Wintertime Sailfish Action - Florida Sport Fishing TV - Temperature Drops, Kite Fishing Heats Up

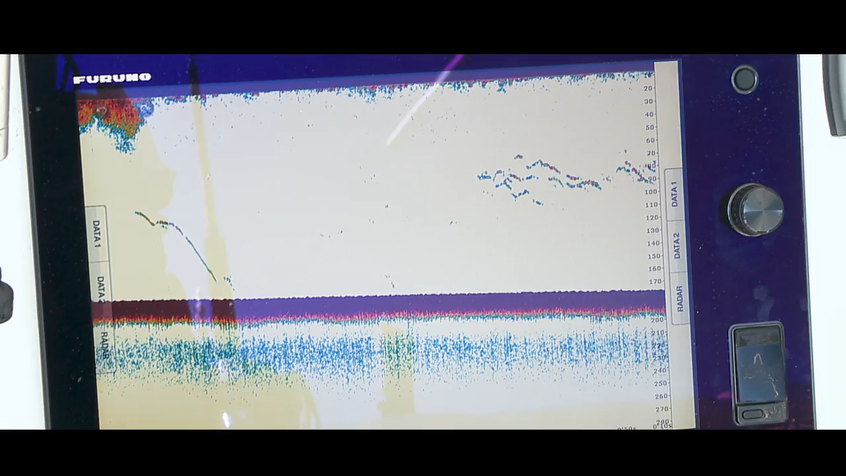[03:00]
When I see readings on the sounder. And I've got clean water. And I've got current. And there's some birds and bait around in the area. I'm gonna fish there. You bet.
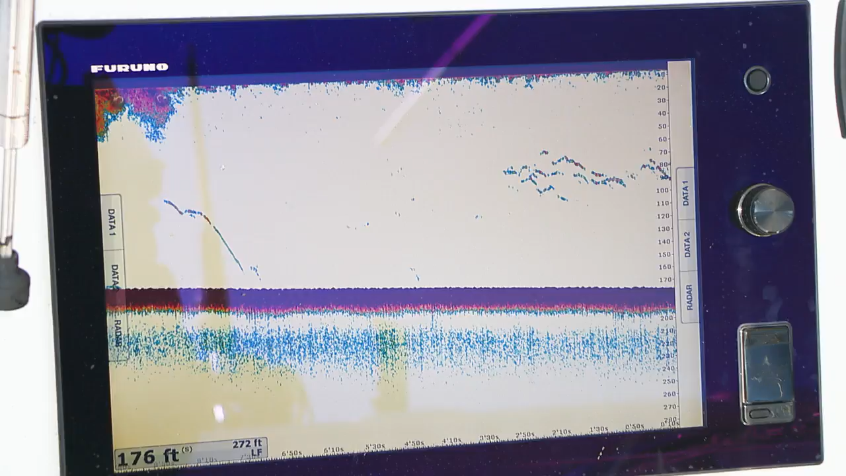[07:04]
On screen: depth 176 ft
And as the day progresses, we can narrow that down. We can say, you know, 100 to 200 feet.